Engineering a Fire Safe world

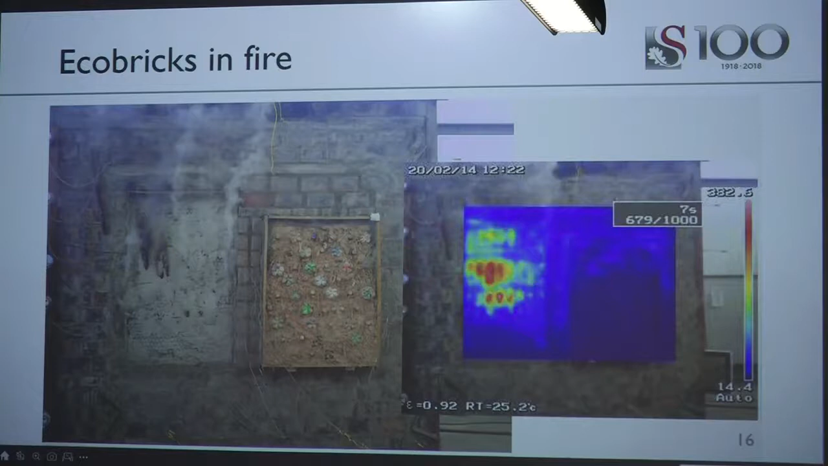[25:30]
So that's a camera kind of like you have at your schools, where they keep screening you and finding your temperature. It's just got lots of dots, rather than a single dot. And we could actually then see the heat of the sample and could, all right, it looks like that area is failing, that area is burning through. Oh, that area still seems fine. And try to pick up what's happening. And so here you'll see some more pictures.
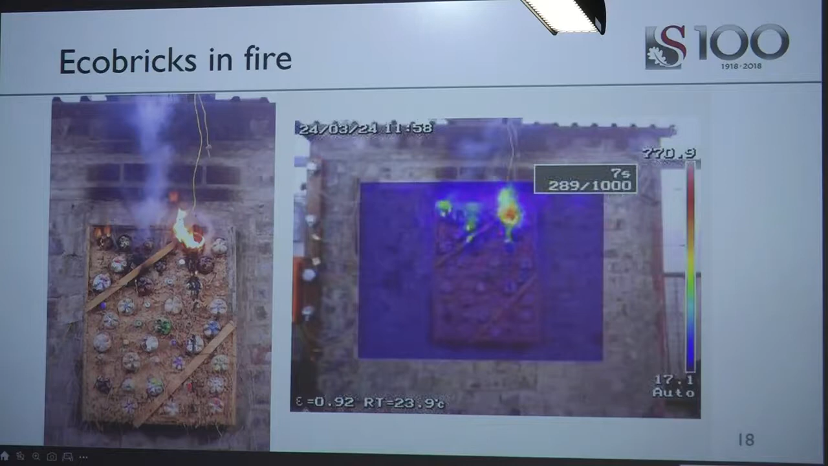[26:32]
And then also the thermal imaging camera picking up the heat signature that you use. And so that's how you'd apply your cooklintern and stuff. And what you do is you go is you've got what's called thermocouples. Little, almost they look like a wire. And they measure temperature. And you put these in all over the sample.